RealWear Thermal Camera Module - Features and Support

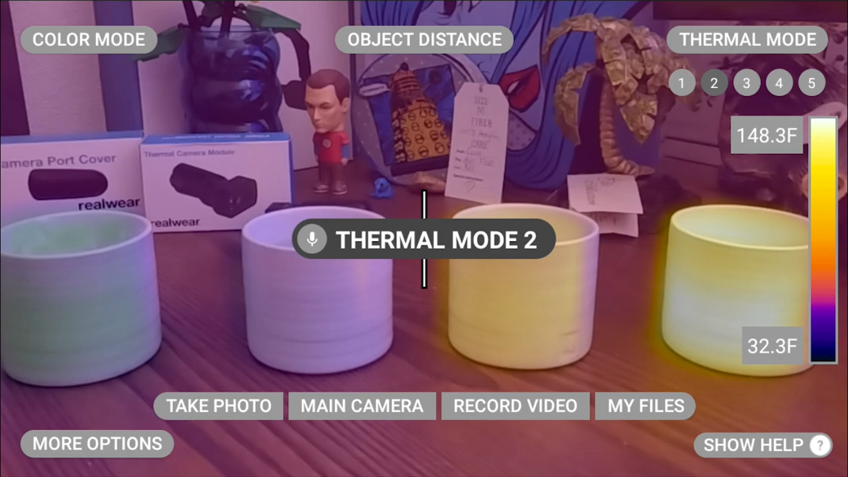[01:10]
On screen: scale top 148.3°F, scale bottom 32.3°F
Thermal modes 2 and 3 are blended modes, which take the visuals from thermal mode 1 and blend it with thermal information to help you see things from a different perspective. Thermal mode 3. Thermal mode 2 is blended low and thermal mode 3 is blended high.
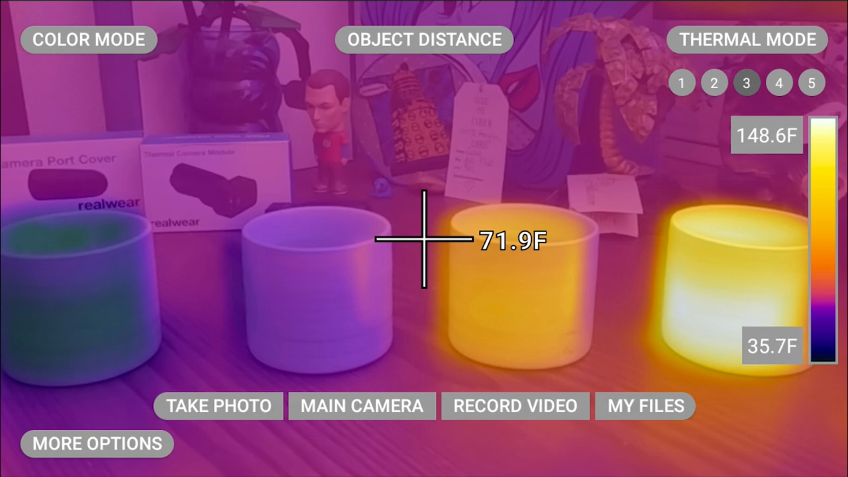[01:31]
On screen: spot 71.9°F, scale top 148.6°F, scale bottom 35.7°F
Thermal mode 4. This is a pure image with no visual data coming through. Thermal mode 5.
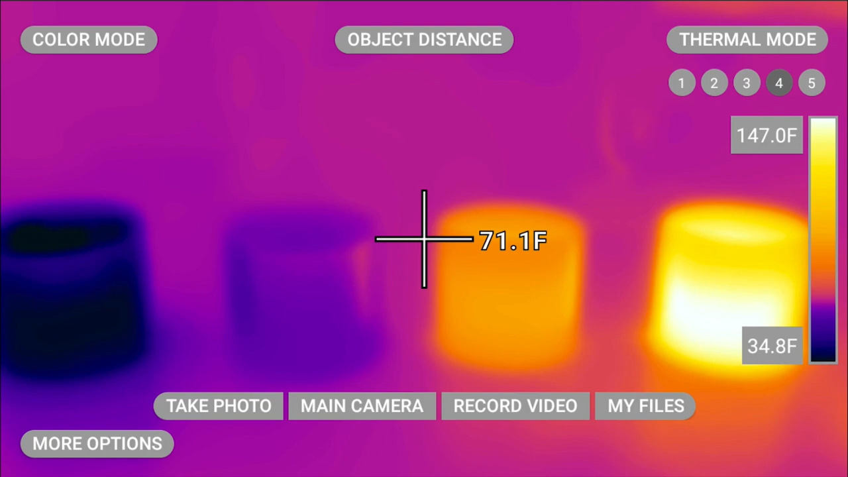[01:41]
On screen: spot 71.1°F, scale top 147.0°F, scale bottom 34.8°F
This mode is MSX enhanced mode. This takes the thermal image and embosses it with a layer so that you can see more detail in your thermal image. This can be useful for seeing things like writing that may be obscured. Along with thermal modes, there are also color modes available. Color modes help you visualize thermal data differently, focusing on specific things such as hottest or coldest objects.
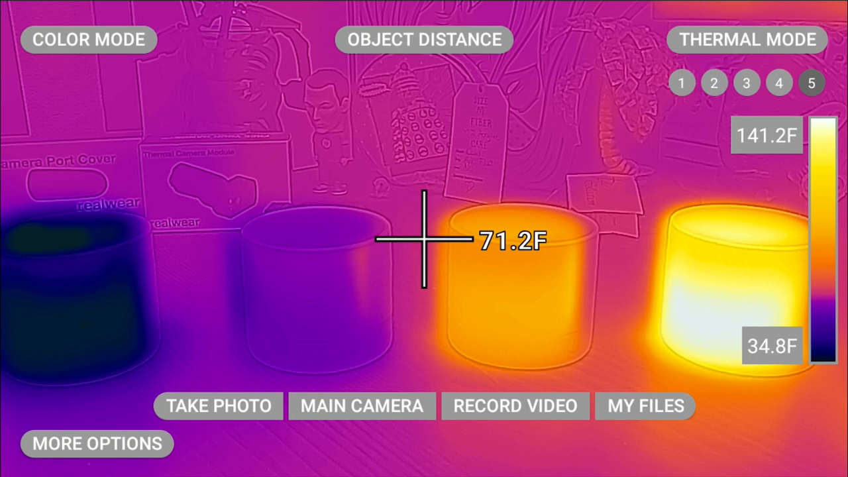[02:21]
On screen: spot 71.2°F, scale top 141.2°F, scale bottom 34.8°F
You can also change the color modes if you are a user who has specific needs, such as having trouble seeing red or green as an example. To launch the color modes from your thermal screen, say color mode.
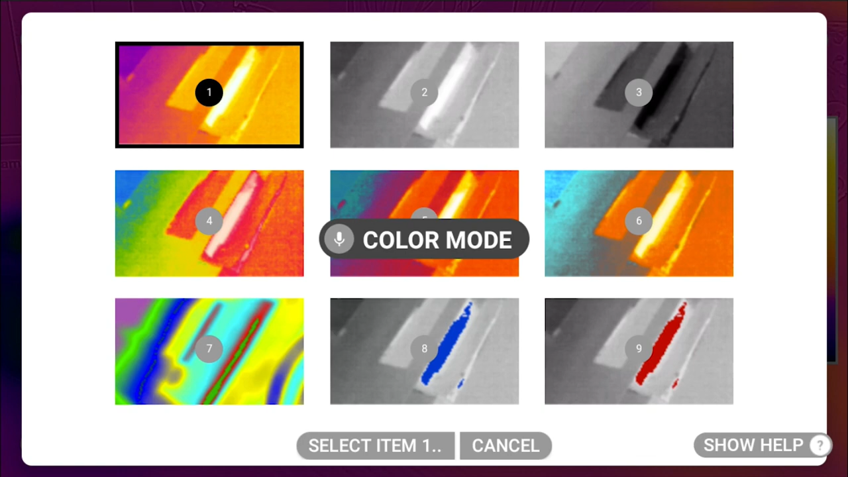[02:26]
Within this menu, you'll see several different options you can select.